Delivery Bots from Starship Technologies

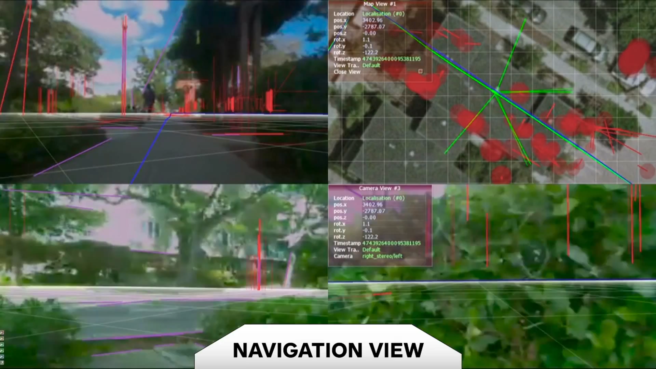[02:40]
It looks around, it sees where the sidewalk is, and it adapts its speed based on obstacles.
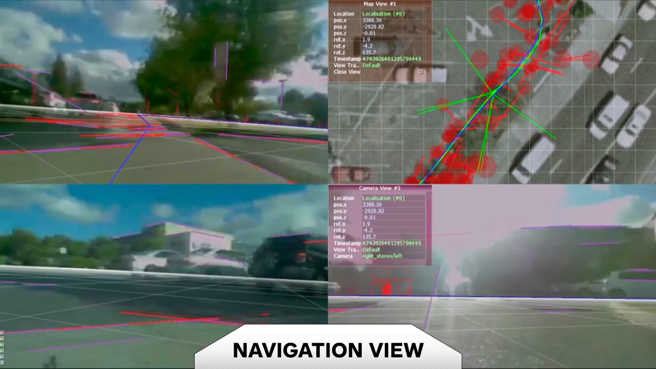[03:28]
There are cars on the left here.